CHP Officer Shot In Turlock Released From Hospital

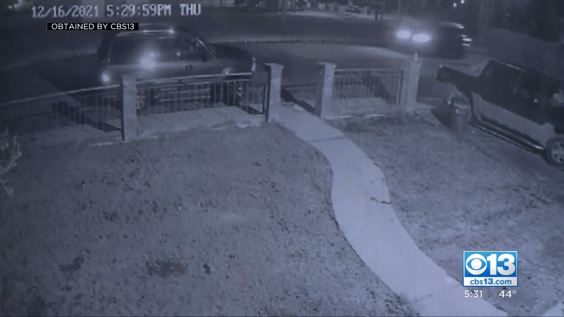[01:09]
A Turlock home security camera captured the moments that have this block on edge even today.